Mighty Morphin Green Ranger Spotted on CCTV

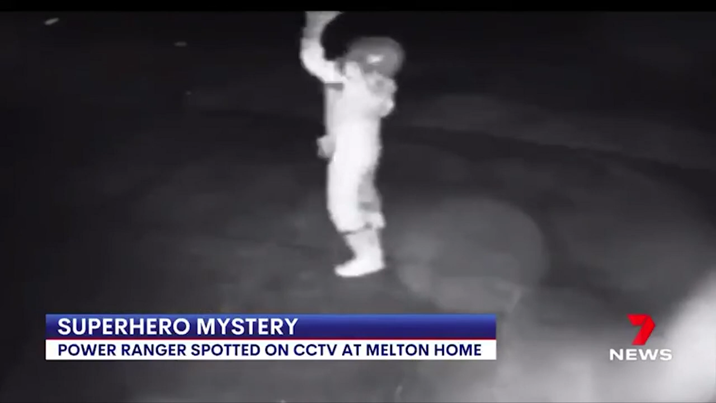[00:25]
After a few moves, he disappeared without a trace. The resident has no idea who it was.